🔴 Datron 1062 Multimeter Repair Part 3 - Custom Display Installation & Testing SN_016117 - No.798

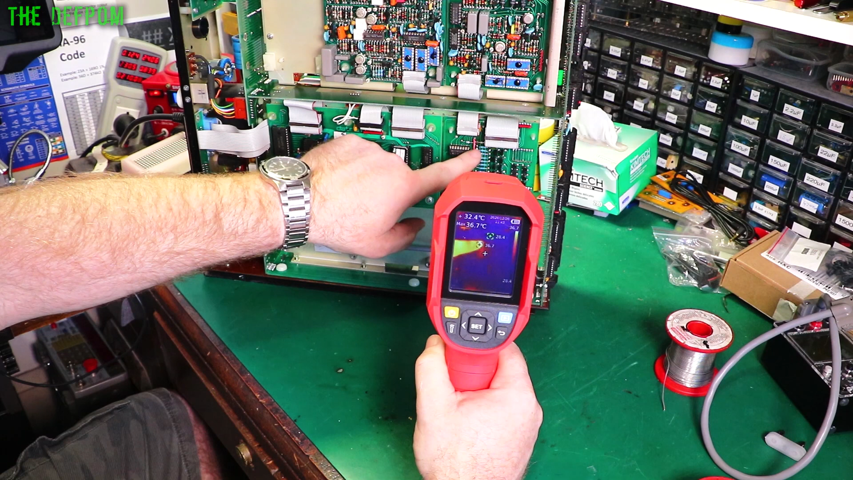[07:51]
Before, it's getting hot around here. That's that 175, sorry, minus 175 watt supply was coming in, which I've now removed. I'll put a jumper in here and it's all fine now. So there's no heat around that area really. Nothing really shows up. There's reflection off the back of the panel here. So ignore that one. The rest of the chips and stuff look fine. If we get closer, we're at 30, 34 degrees. They're not really being stressed at all, but looks fine. It's been on for about 10 minutes now, maybe. It's basically 34 degrees. The hottest point is 33.8.
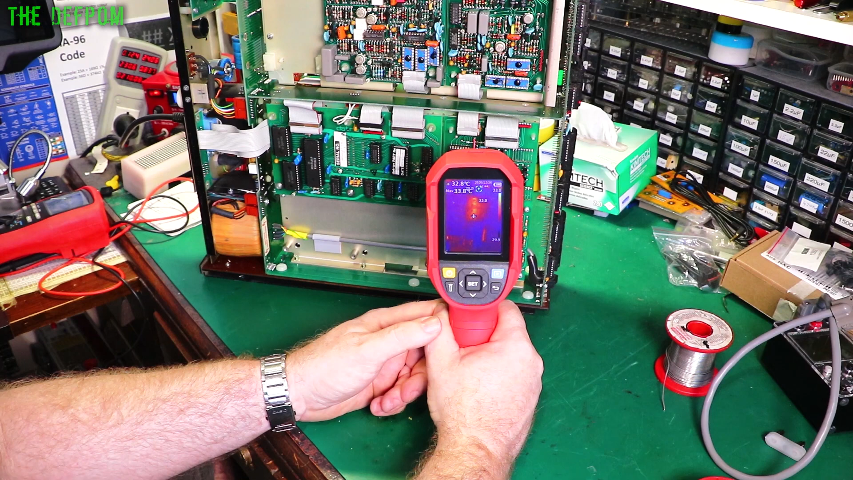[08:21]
And some are colder than others. Obviously depends on what it's displaying at the time as well. So actually, let's increase the display digits on this. Does make it display a lot more.
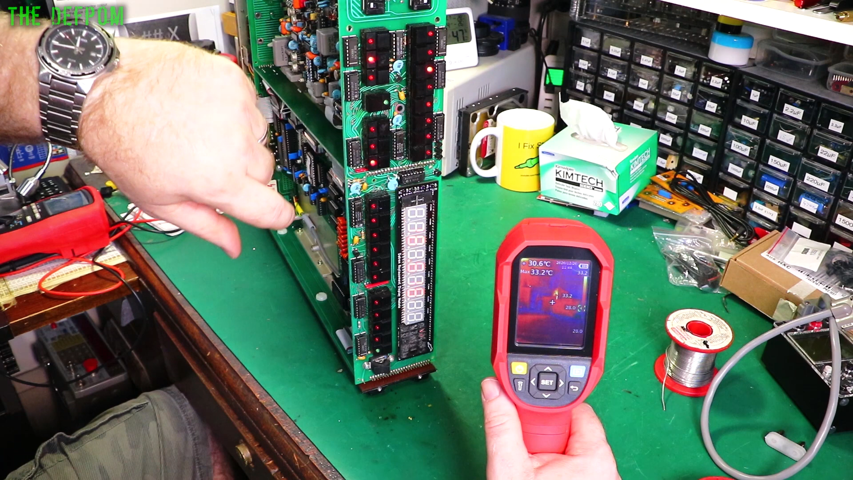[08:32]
On screen: max 33.2°C
So that's working a little bit harder. And we'll see if that changes those temperatures at all. Basically, the driving area is looking fine. The resistors are getting warm. These ones there. That's what's showing up. That's fine. For resistors to be 35, yeah. That's nothing at all wrong there. Transistors, nothing at all. Down here, we've got a hotspot. Just there. That is the MCM6810P, which is not really related to the driving circuitry at all. So that's just the controller. And that's fine. That's like normal temperature.
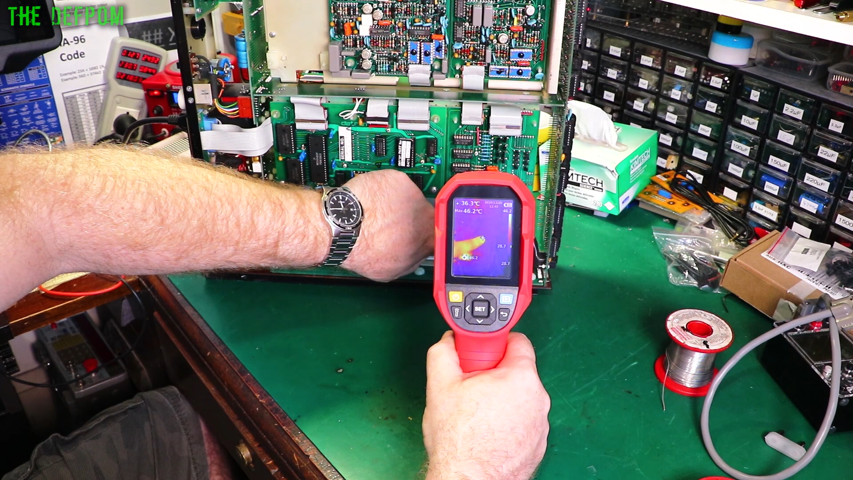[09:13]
That's obviously what it runs at. What we would be worried about is this chip over here. That one. Because that's got to dry over the transistors. And that seems to be basically cold. If I put my finger on it. And you'll see a hotspot in a second. And I'll take it back and go away. Anyway, so nothing. Absolutely fine. So the only hottest thing on here is basically those resistors, which is expected. They're going to be, you know, getting a little bit heated. They've changed slightly now. I've put the other digits on there. They've changed the profile slightly there. Got a little warmer. But it's still 35 degrees.
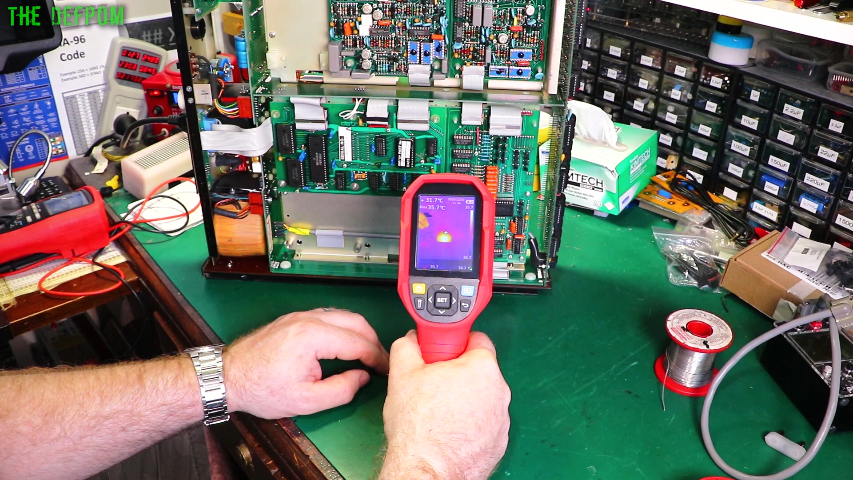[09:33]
And obviously that chip down there, which is 46. All fine. So I'm playing around with these films. I'll just try different films.